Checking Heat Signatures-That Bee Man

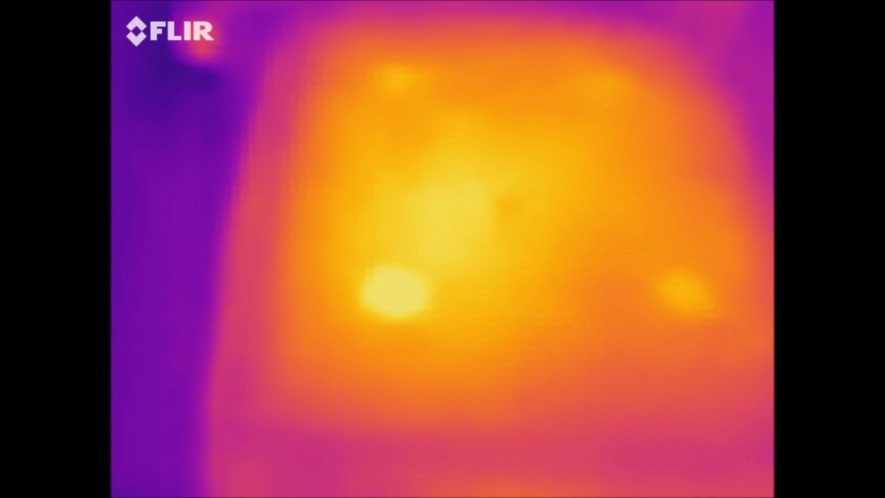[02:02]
These are the little mini nukes that I have. You can see they're nice and warm there. Some of them warmer than others. There's just some shots of the stack of hives. You can kind of see the difference between some of the poly hives and some of the insulated wooden boxes. Some of the ones down below are a little bit cooler.
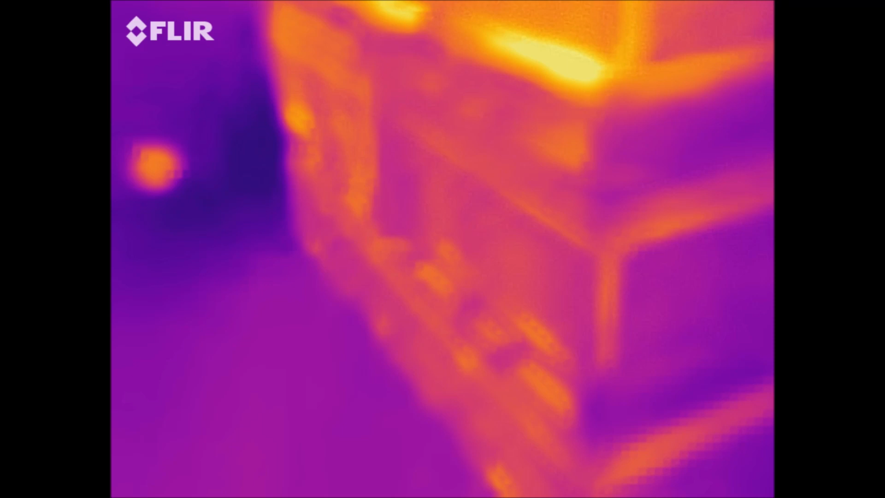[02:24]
It's hard to see in the pictures really which are which.
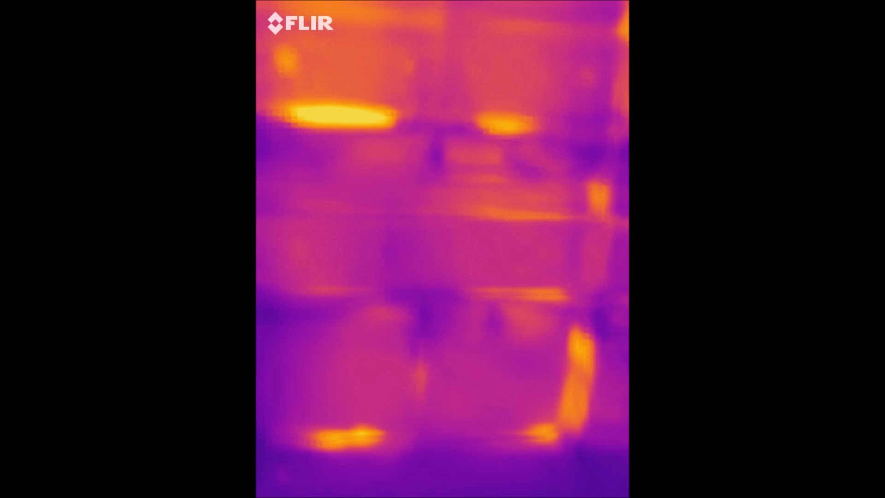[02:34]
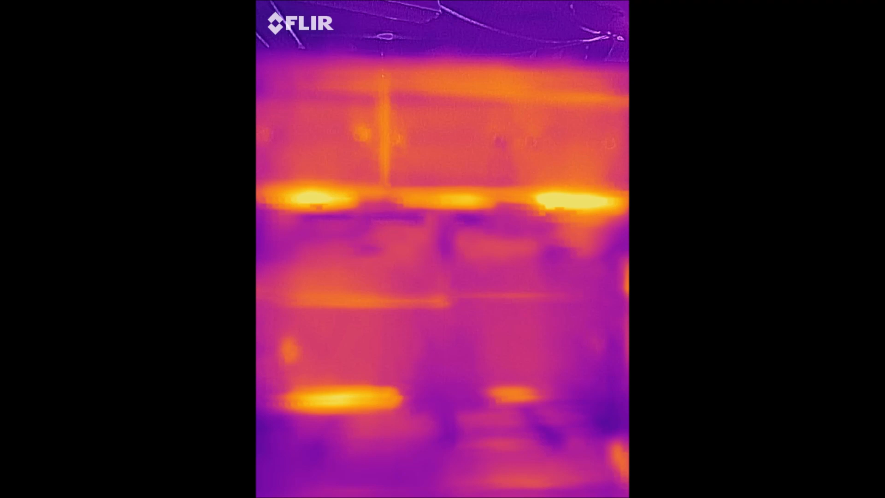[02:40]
But the entrance is glowing yellow like that. It's very nice to see. So, you can see the handles in the poly boxes. Here's a cool nuke in between a couple warmer ones. The poly nukes are on top, so you can often see the difference of the top row.
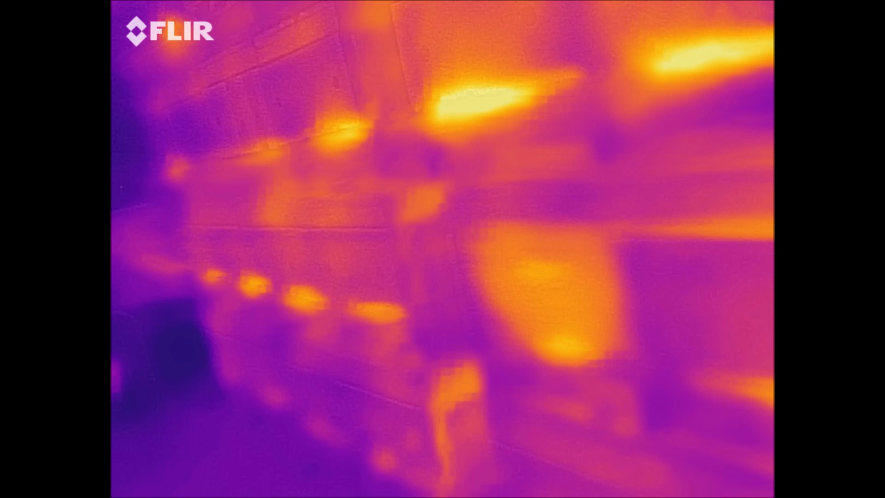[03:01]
These are all insulated wooden 10 frame boxes with the little entrances glowing.
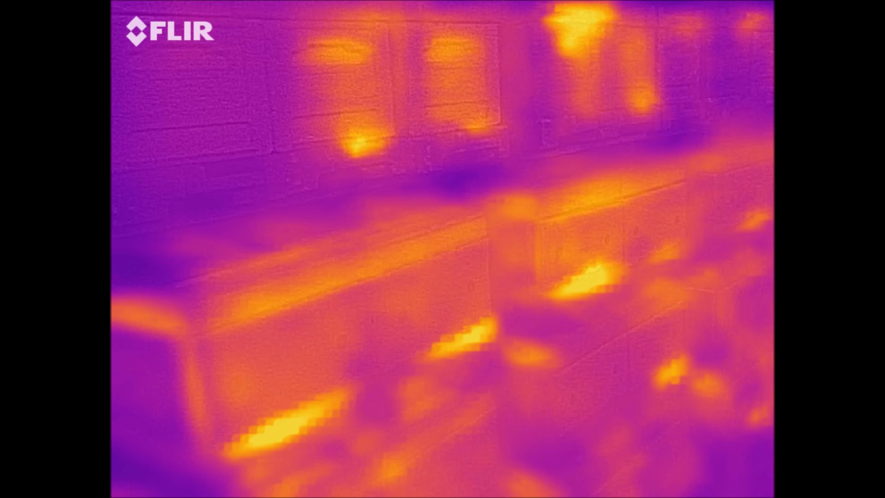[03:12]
See the one on the very left on top, you can't hardly see it. It looks kind of dark, so there might not be much going on in there. Some wooden boxes here. Getting closer shots to the entrance. That one on the left, that's not insulated, so you can see the wooden box glowing better than the one on the right.
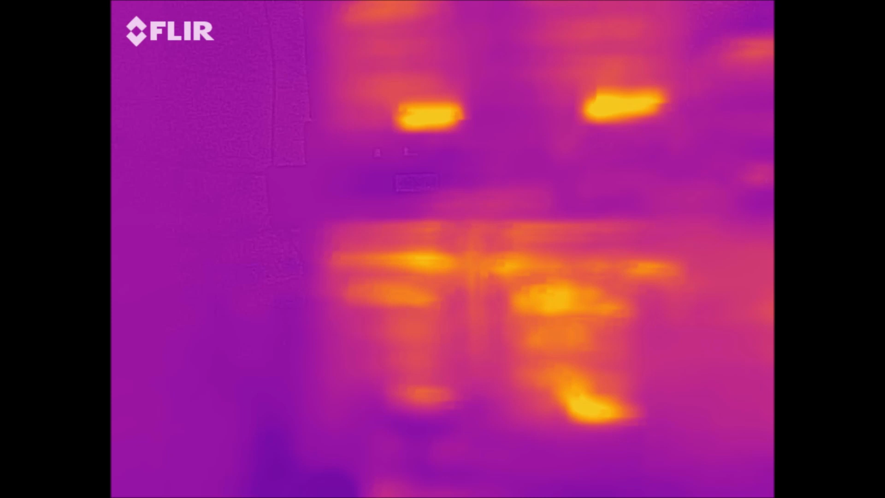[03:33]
Some poly boxes. See those two poly boxes on top.
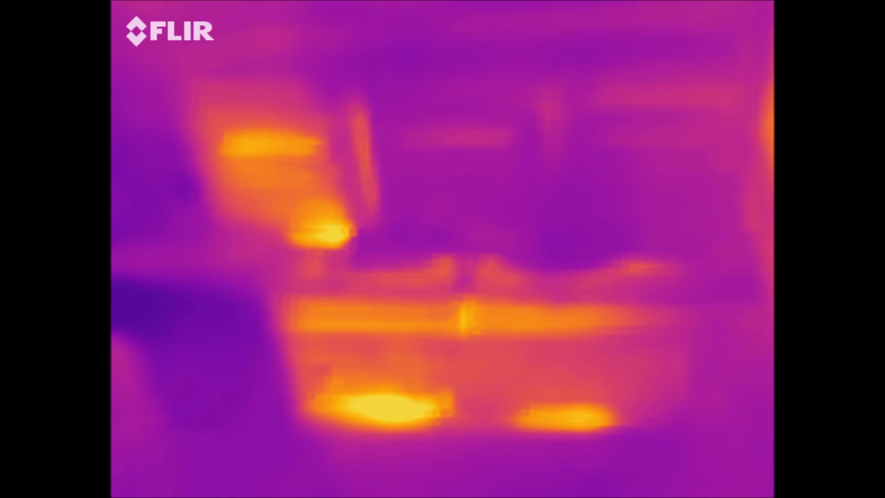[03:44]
On the right, they're kind of dark, so there might not be much going on in there. And just some shots of the entrances inside some of these hives.
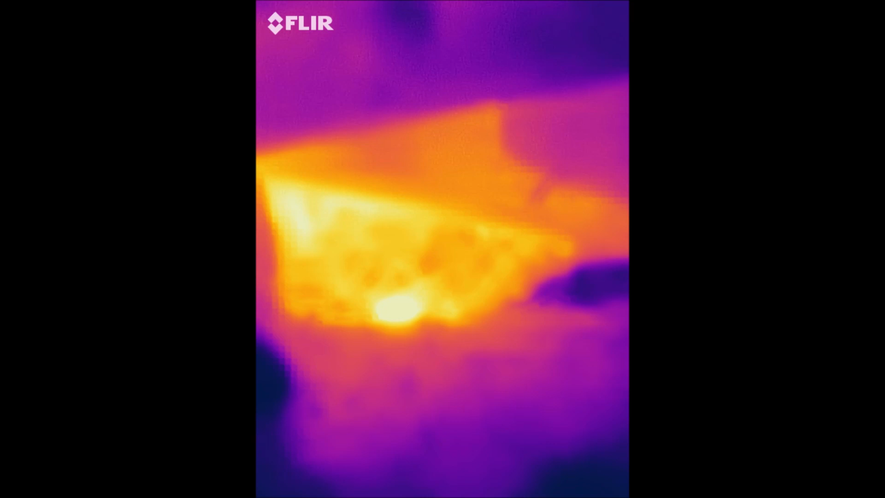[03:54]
It looks really neat because it looks like they're molten lava or something in there. So, you can see the frames. That's a very small cluster in the back, so that might not make it.
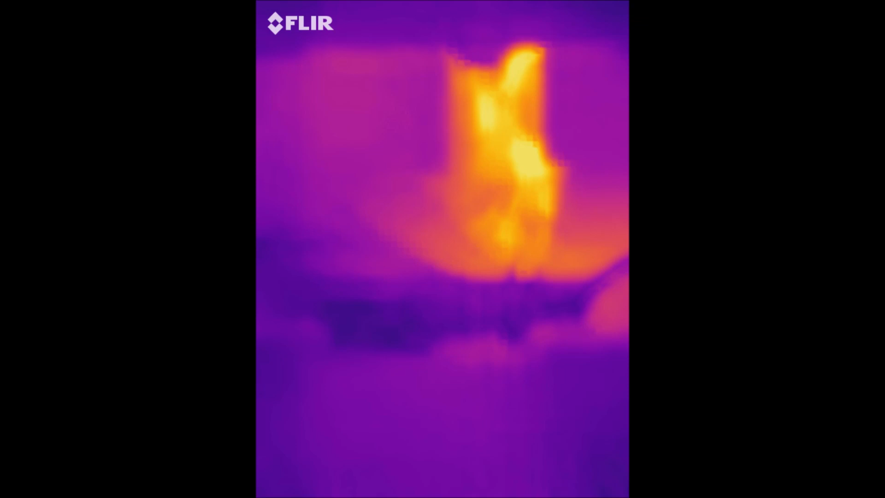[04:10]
But overall, I did see a heat signature in every single one of the colonies in that building.
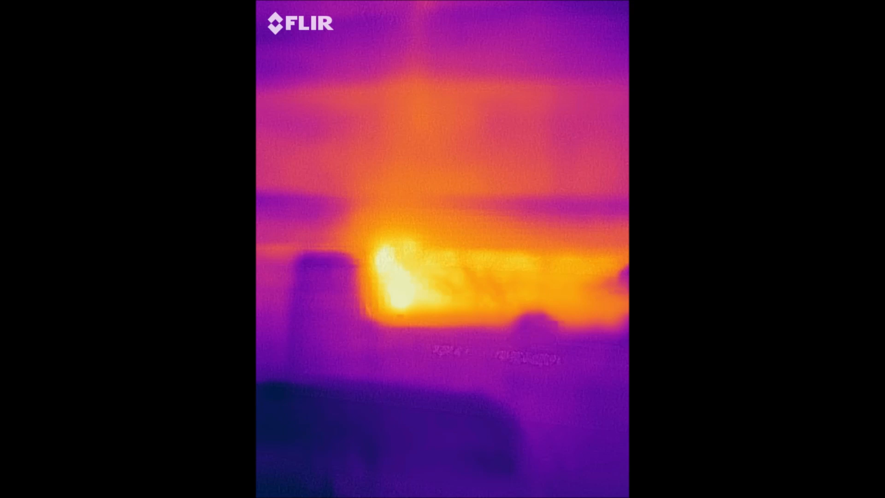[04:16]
Which is nice to see this time of year.
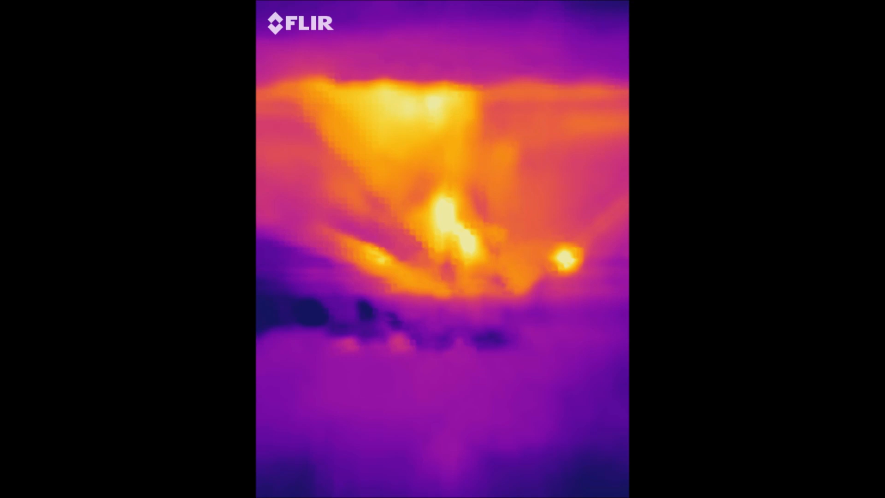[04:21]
In the entrance up under the frames. Some of these are kind of hard to see what they really are.
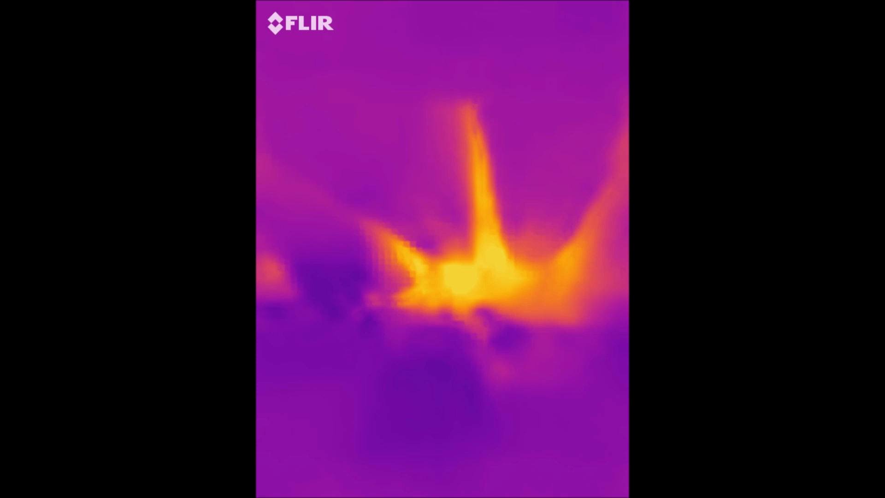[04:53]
Even though they're kind of hard to make out. Some of them look kind of neat with the different signatures.
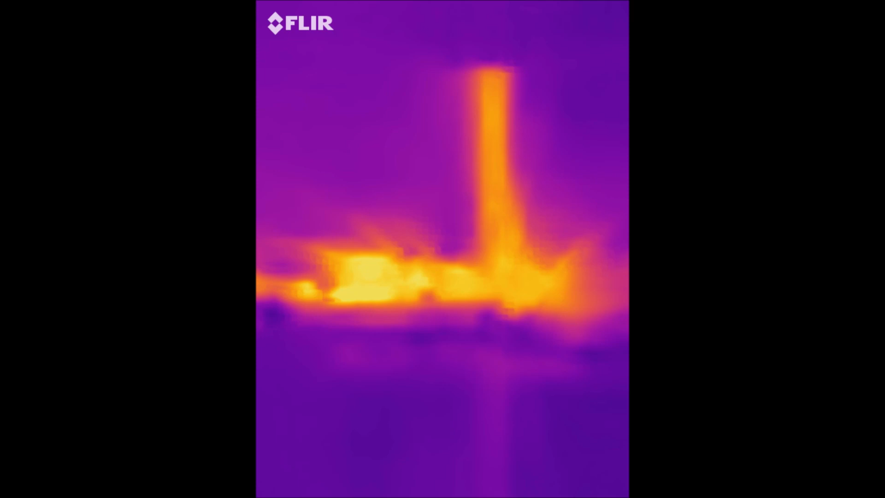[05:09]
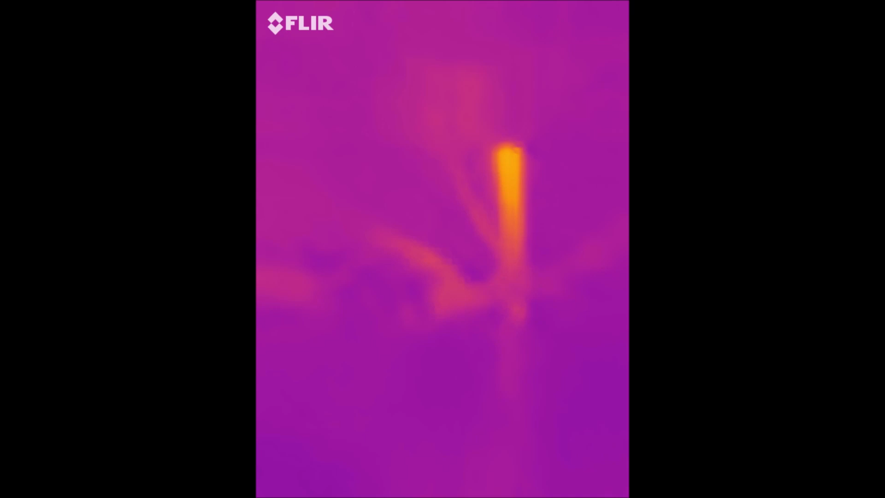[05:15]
It's just interesting to see where the heat shows up in the different hives.
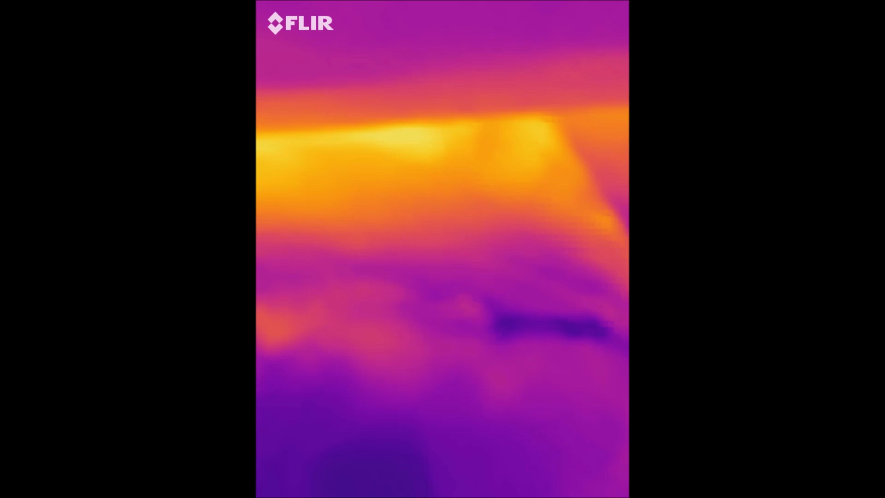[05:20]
There's a lot of heat showing on the top above the insulation. I hope you found that interesting. I find it interesting to see those heat signatures in the hives.